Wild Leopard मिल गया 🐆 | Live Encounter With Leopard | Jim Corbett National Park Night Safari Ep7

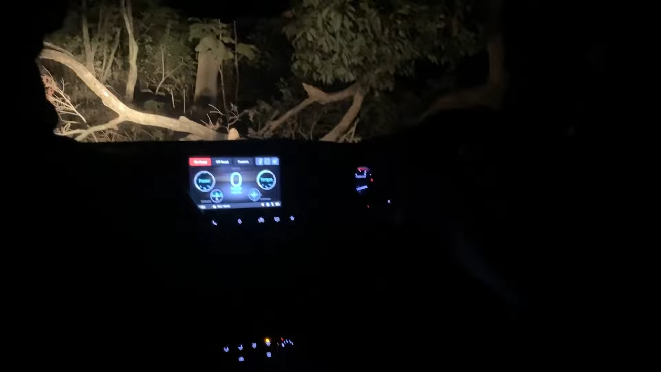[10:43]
पूरा अब फसा हुआ है वह फूरा का पूरा गाड़ी लग गई उसकी उसकी मदद करने पड़ेगी अरे चलो तो सही
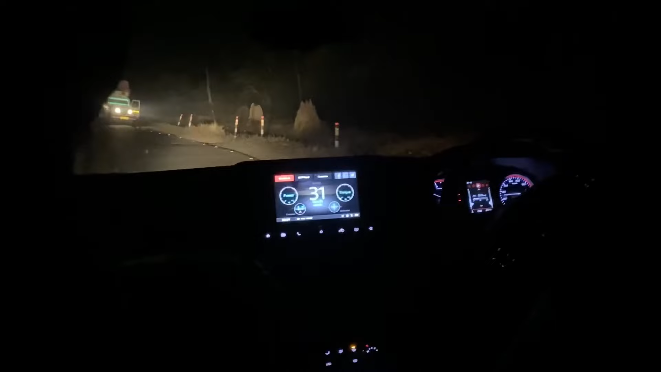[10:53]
ब
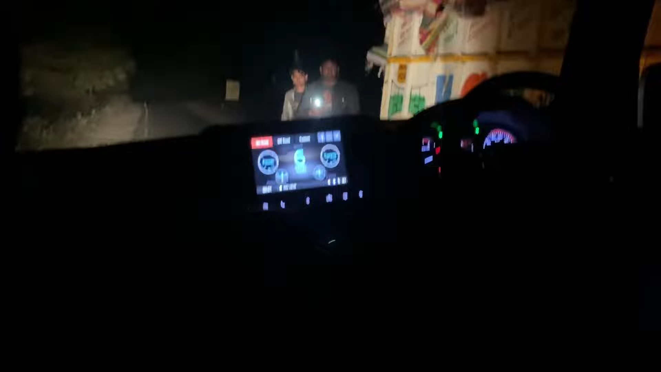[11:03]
लग गया विल्कुल पूरा रोग लो एक मेट रोग लो आज बनी जोर सा है यार क्या बाद गाड़ी मारके गया वह तो उससर रुखवा तो आगे
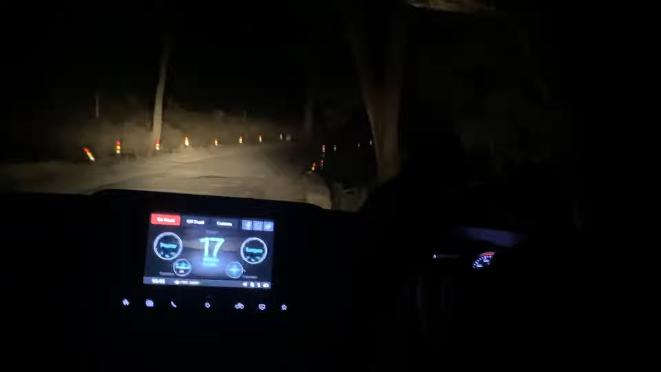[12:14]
कोई बताता नहीं तो यह काज़ा सीना है अब यार हैगा उपकर शानवाद वह जब पेड़ा बिल्कु सामने देखो उसके सामने देखिए थोड़ा होगो तो चलो पहले हैगा